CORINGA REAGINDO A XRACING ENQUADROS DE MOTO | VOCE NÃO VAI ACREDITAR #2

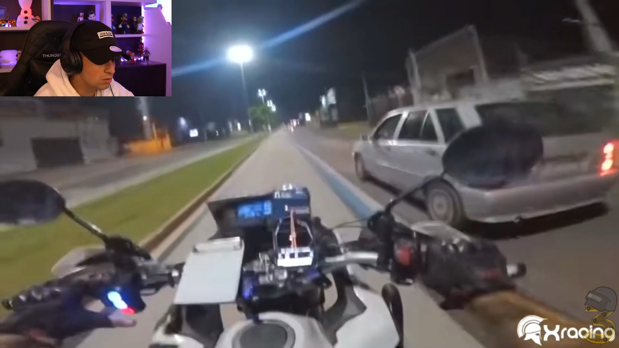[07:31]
Vale, não para, e o outro policial segue apontando o veículo. Eu vou liberar você porque eu vou guinchar seu amigo, beleza?